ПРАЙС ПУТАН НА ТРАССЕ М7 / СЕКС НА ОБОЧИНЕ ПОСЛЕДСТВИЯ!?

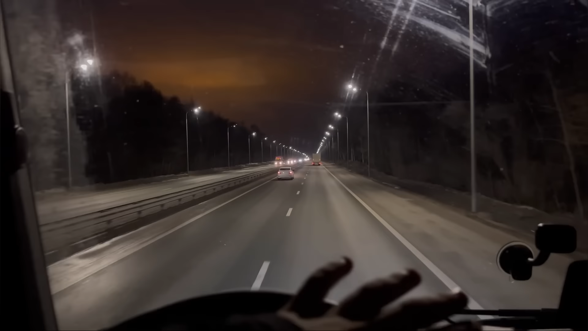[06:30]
вот чтобы вы понимали друзья едешь зимой здесь ну под новый год такие вот моменты они выходят все наряжены под снегурочек там я не знаю под всякие эти чулуки там по самые блин куда мы можем натянуть как этот как модели вот видите все на той стороне просто вот как как на зло что же нам не везет а все грядки пустые наши так по левую руку опять же видите стоит машинка вот тут узбечка вот здесь тоже бывает они стоят прям так на улице
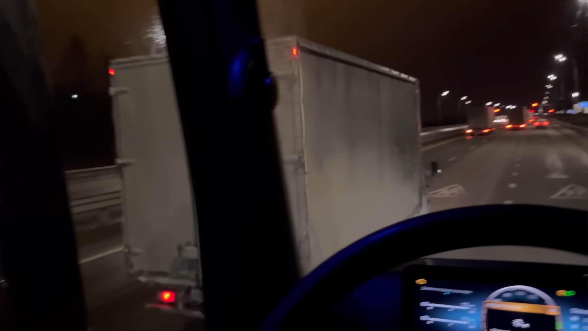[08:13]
ну я бы сказал блин и никто не хочет пропускать там всё равно всё стоит дружище толпу газовать
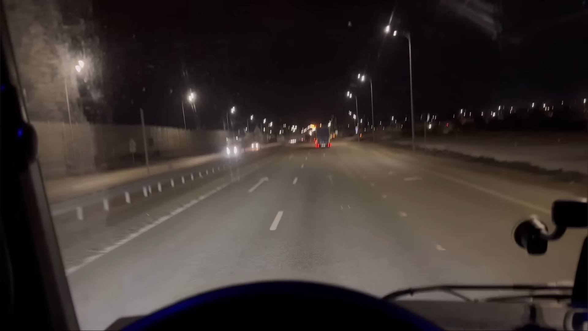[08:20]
так что вот закончился нас объездная вот как вы видите девочки тоже жрецы закончились вот так это примерно выглядит
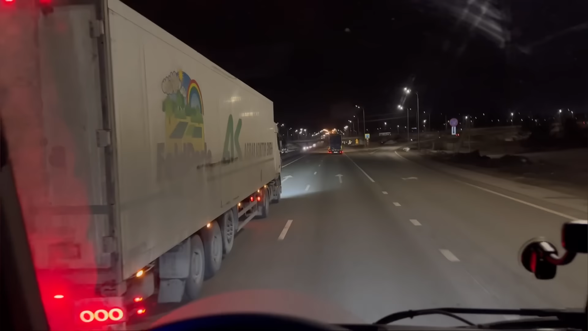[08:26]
любовь на трассе не знаю конечно кто к этому располагает у меня вообще никакой тяги к этому нету никогда не рассматривал вообще отвращение какая-то грязь повторюсь не в обиду просто ну в моём понимании это вот так выглядит очень грязно ладно для всех